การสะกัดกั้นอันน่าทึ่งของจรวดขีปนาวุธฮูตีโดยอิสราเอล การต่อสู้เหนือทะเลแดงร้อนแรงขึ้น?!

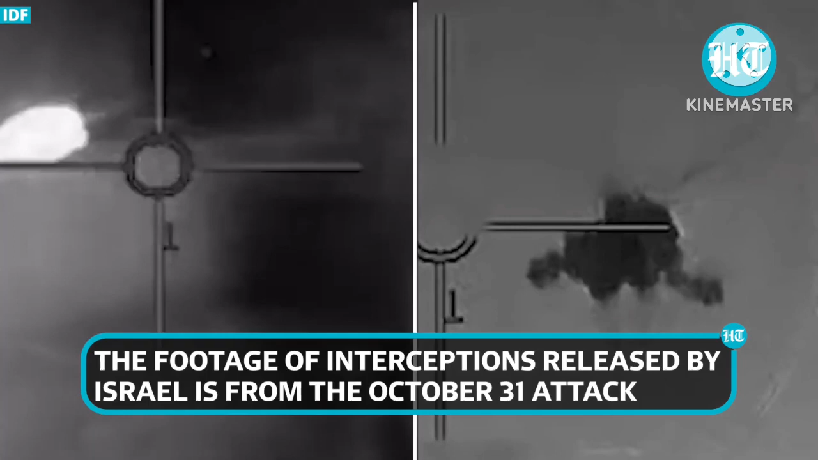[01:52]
какой การสกัด กลั้นต่างต่าง- IDF ได้อ่างว่ายังได้สกัดกันเป้า